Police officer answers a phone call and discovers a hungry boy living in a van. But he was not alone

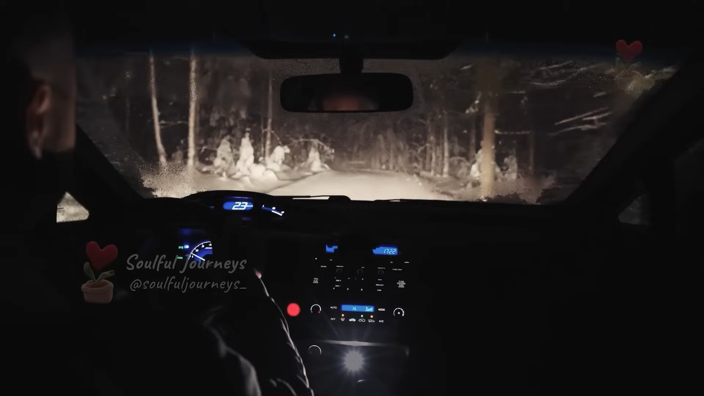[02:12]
with only the light of the headlights cutting through the darkness ahead. The policeman was alert, his senses heightened not only by the possibility of finding something illegal,